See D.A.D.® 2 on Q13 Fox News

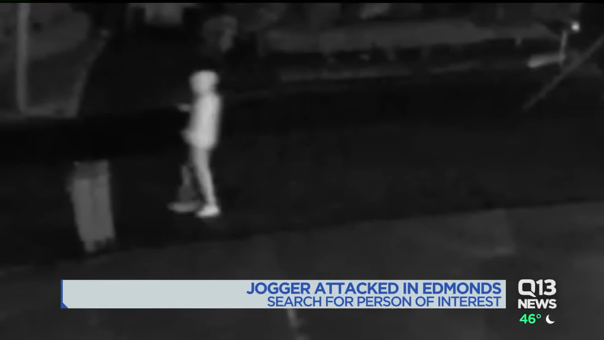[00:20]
Hannah Kim talked to the woman who was attacked and she's sharing her story tonight in hopes someone will recognize him.
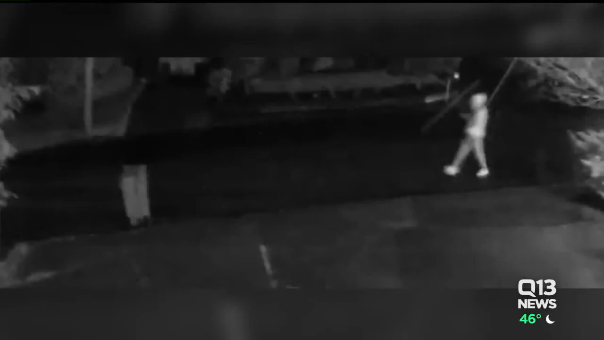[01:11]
Edmonds police releasing this video showing a person of interest caught on surveillance shortly after the attack in the same neighborhood. Police say the man's clothing matches Jacqueline's description.